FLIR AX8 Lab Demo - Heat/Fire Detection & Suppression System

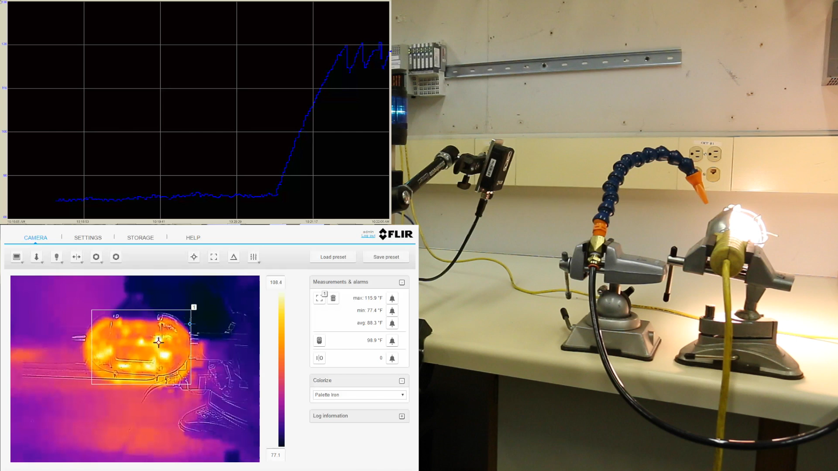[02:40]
On screen: max 115.9°F, min 77.4°F
But if this were a piece of equipment that we're overheating what we could do is alarm and shut the machine down. So if we shut the light off that temperature is still climbing.